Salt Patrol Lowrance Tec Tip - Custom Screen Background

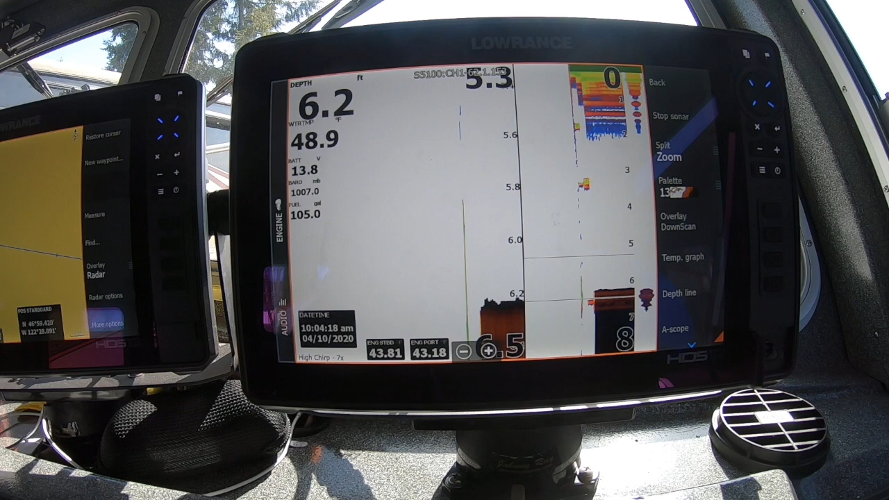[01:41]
On screen: depth 6.2 ft
I just fired up my unit. The first thing I want to do is turn off the sonar. You don't want to run your sonar. So come in and hit your stop sonar screen. All right, because that's not good for the transducer running it out of the water. So anytime you're playing with your unit in the boat, go come in and just come over here to your sonar screen and move over to more options and hit the stop sonar button. Okay, so that's where we're going to start at. So next thing, I got my mini SD card. I've taken it out of the other one and I'm going to go ahead and insert it into the unit.
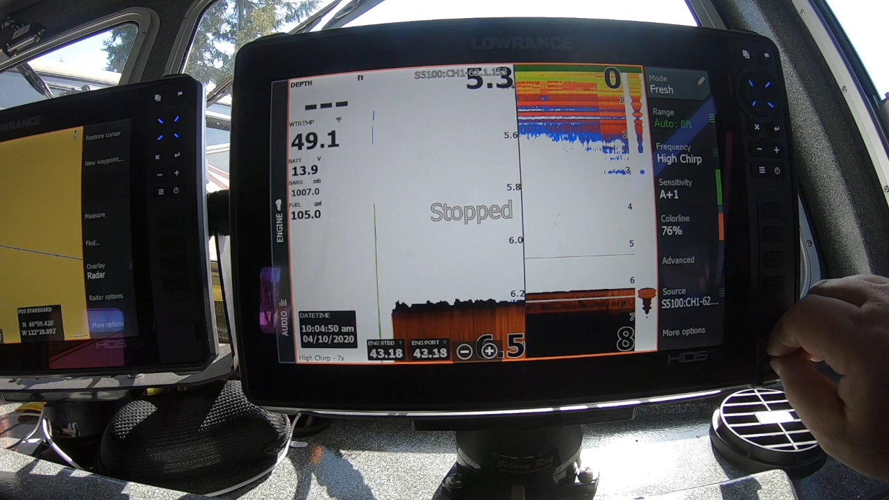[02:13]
All right, so I got that one in there in the bottom. Normally, I would take any other cards out when I'm doing this just to make sure I don't accidentally do something to them, particularly if it's one that's got mapping and stuff on it.
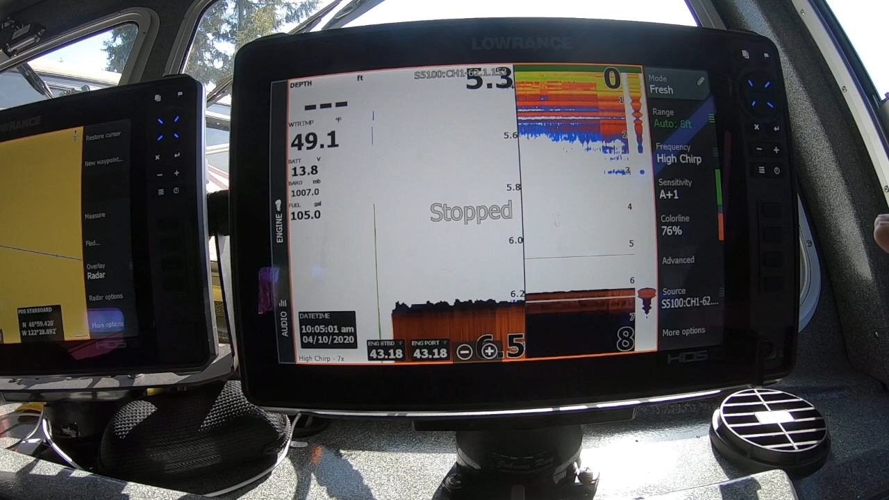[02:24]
On screen: water 49.1°F
All right, so from there, next thing I want to do is come up here and go to storage on my main screen.